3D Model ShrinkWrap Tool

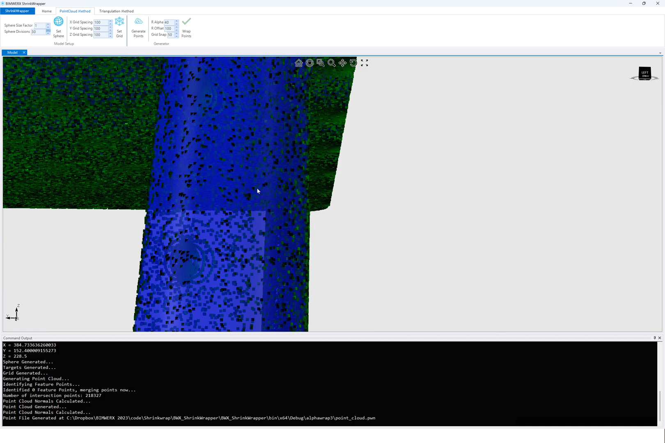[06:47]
And you'll see all those green dots that is placed here on the blue model are the points. So it's got a whole lot of them.
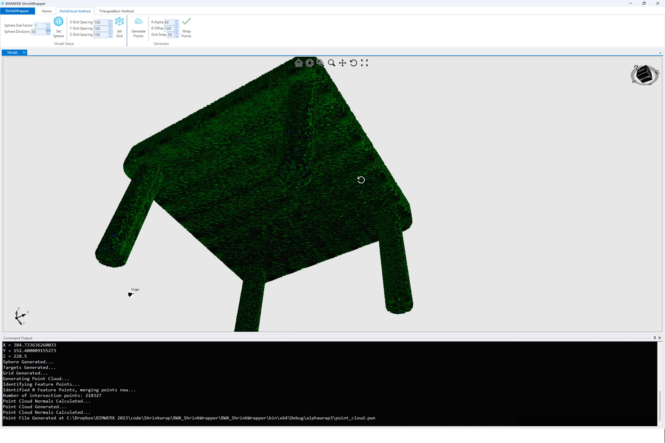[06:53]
So it's quite dense, which means we should have a fairly decent quality wrapper coming out of this.
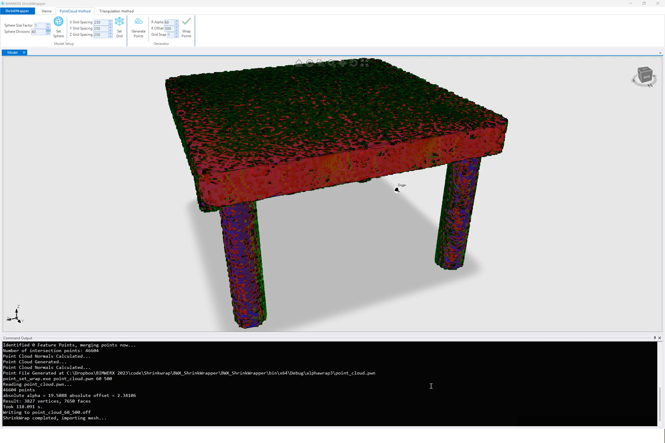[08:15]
I can see it's got 218,000 points there, and this is going to run for a bit. So what I'll do as well, that's busy. I'm just going to pause and then we'll resume as soon as that's finished. See you soon. Okay, so we can see that finished and it took hold of about two minutes.
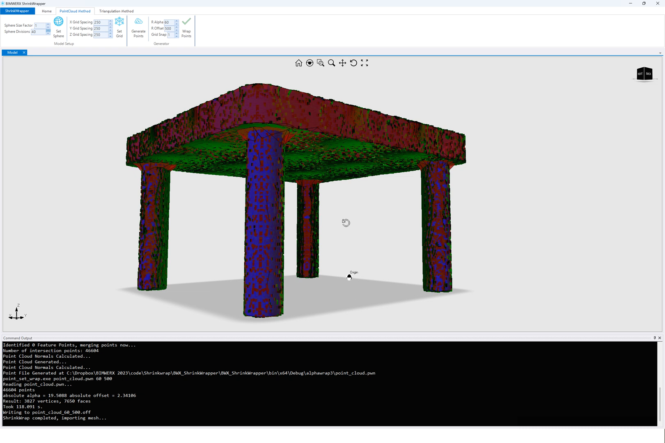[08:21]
So again, you want to play around with the settings and things, get it as close as possible.
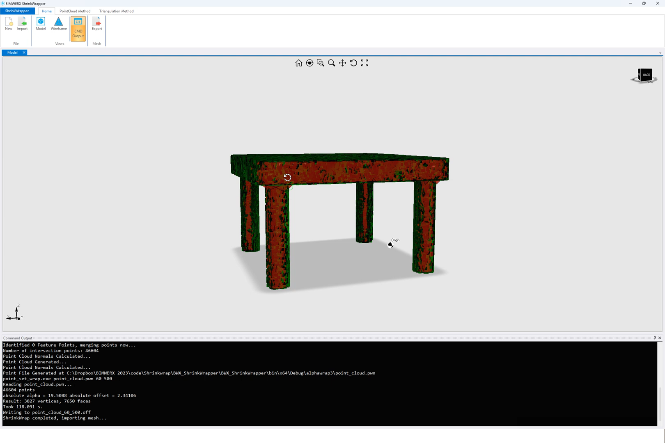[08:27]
But yeah, that doesn't look too bad for what it is.
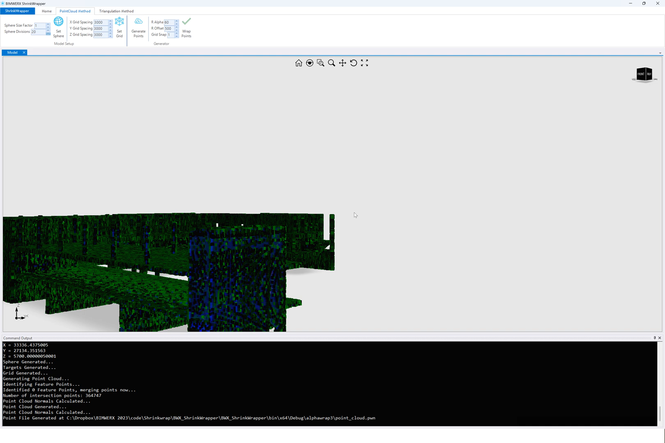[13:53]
So now we've got a very dense point cloud here and the blue areas kind of show you where it missed.
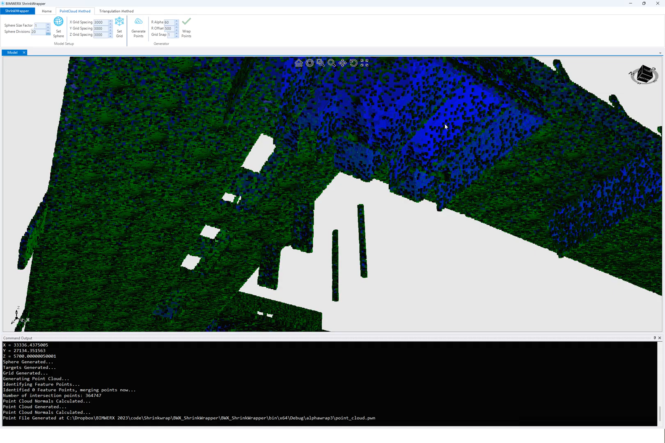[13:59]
So we've got more dense areas obviously in the green zones. And then as we zoom in, we can see that, you know, obviously we see the original surface, the blue surface of the imported model. So if we did end up missing some areas,
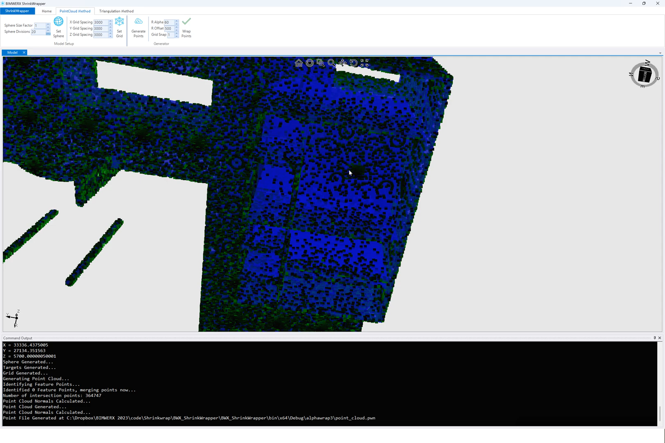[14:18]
we would then typically increase the number of divisions on the sphere.
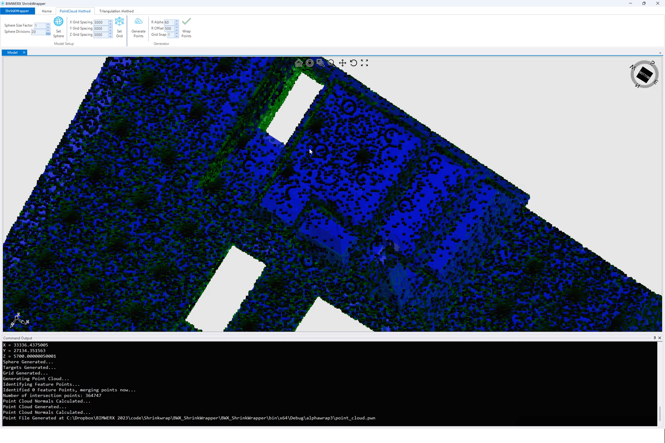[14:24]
But this overall is not too bad, actually. It should produce a good result. It'll take a bit of time to process this.
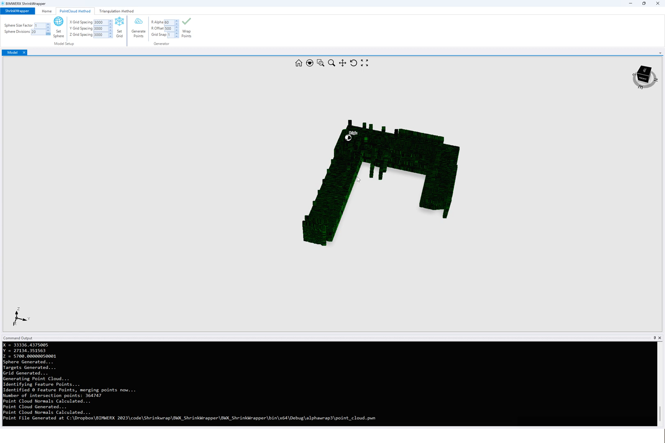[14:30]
I'd say at least half an hour. But it's okay because it's still faster than modeling those exterior shells.
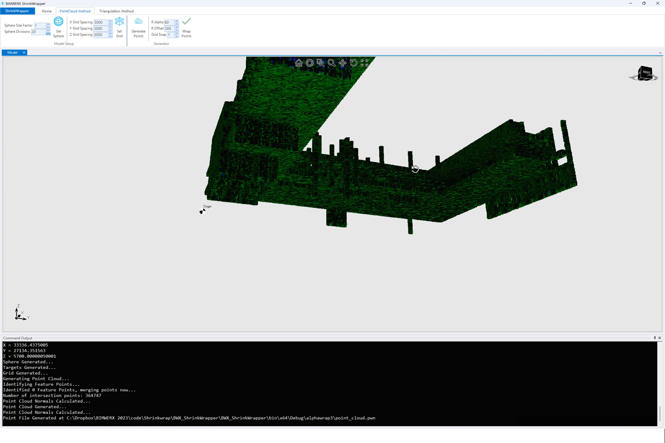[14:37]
And, you know, if you're using this for CFD applications and the quality is good and we actually maintain the features and things like that in the model, then that's pretty good. I'm trying to work on feature detection.
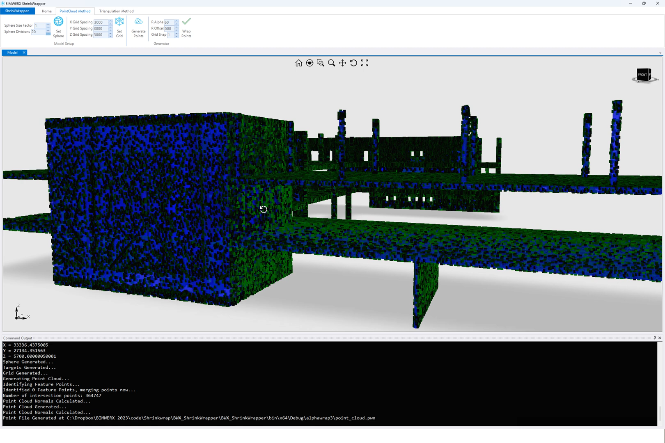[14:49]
It's not perfect yet. You can actually see it says here it's identified zero feature points.
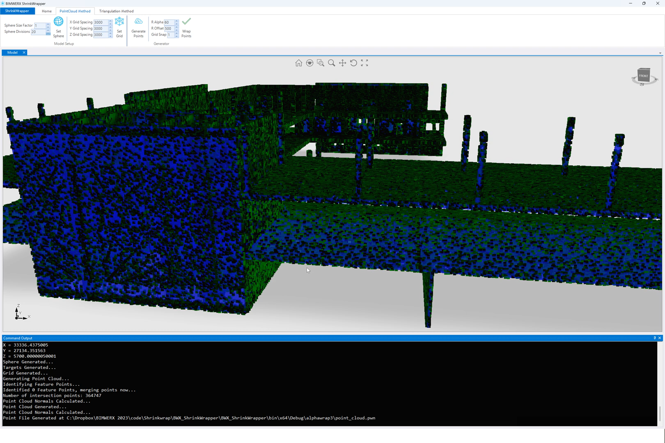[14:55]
And the idea is that we find straight and orthogonal lines and where different
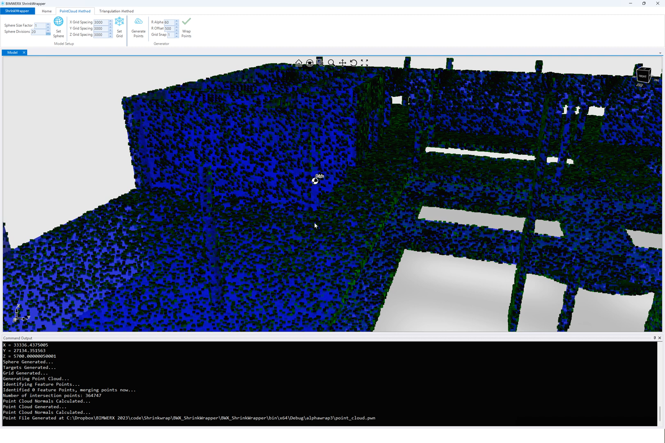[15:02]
faces of our 3D model intersect. And we create a feature line there.
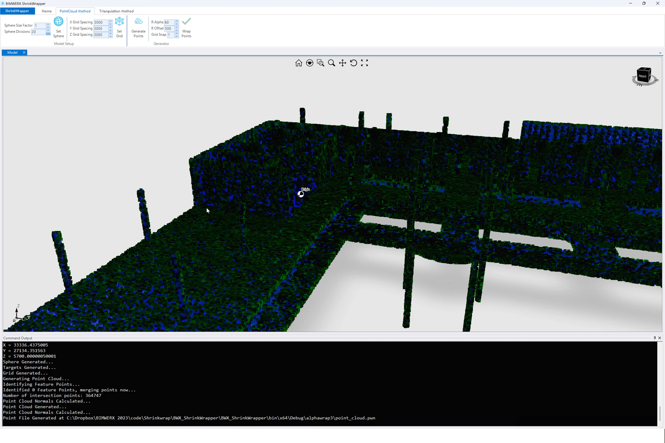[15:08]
And then we make sure that we drop points on those feature lines. And then we will recompute the triangulation based off of that.